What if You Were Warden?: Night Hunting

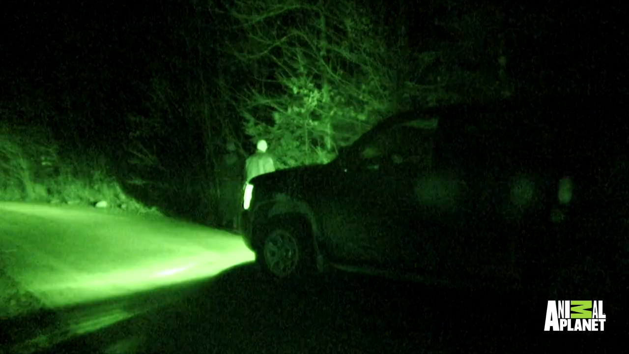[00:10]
Wardens Carlton Richardson and Cody Lounder are on a night hunting detail.
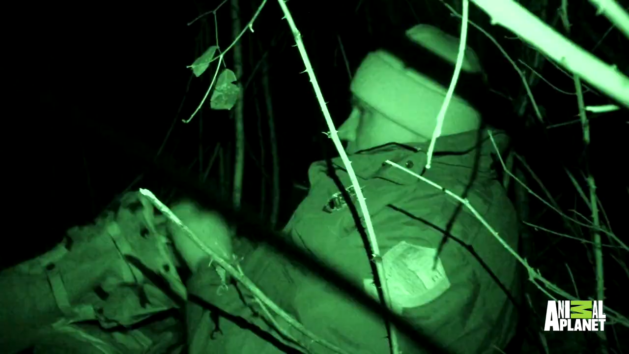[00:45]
So I'm going to get down in the bushes to watch the field a little bit.
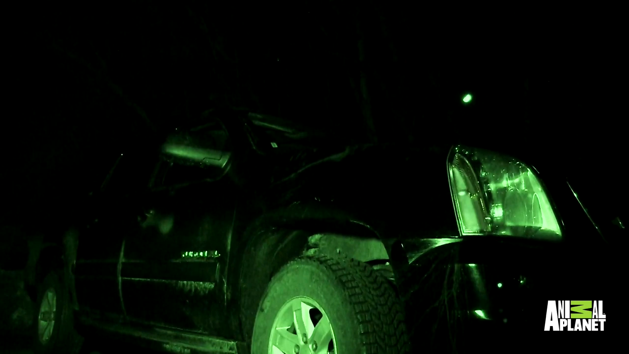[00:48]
I'm the wheel man, so I'm sitting behind the wheel here in case they run on us.
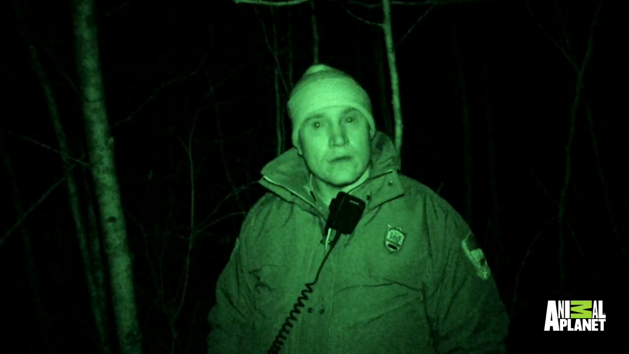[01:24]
Just as they're about to pack it in. Got a vehicle. Truck coming, truck coming. Get down.
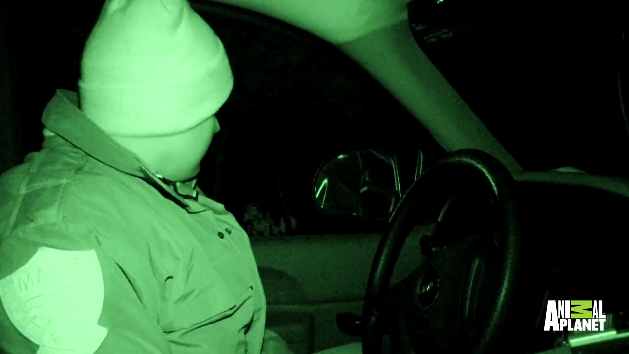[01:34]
They just shot. They just shot.
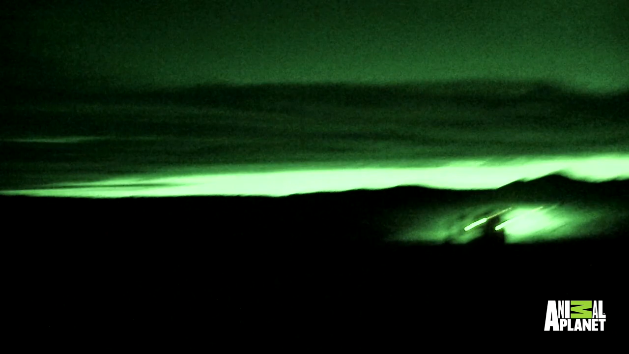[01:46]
Get any more than going right there.
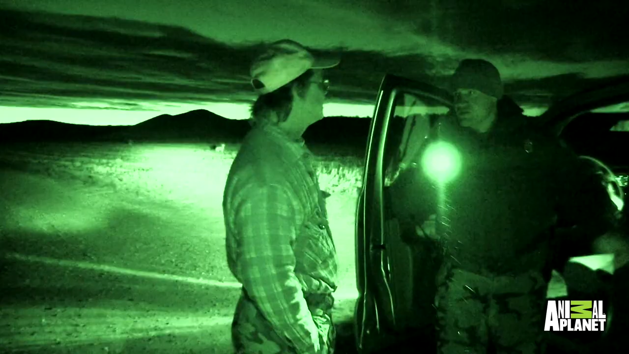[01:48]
Hands on the back of the truck.
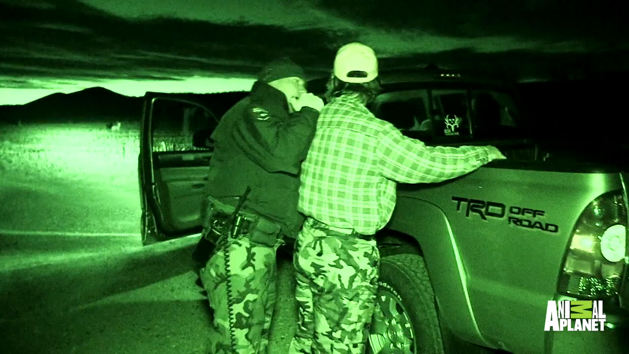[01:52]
What are you doing? I was shooting at that deer. Shooting at the deer? What time is it? Huh? It's still dark out. This is a great case. You know, intentional violator. We're a half hour before a legal time.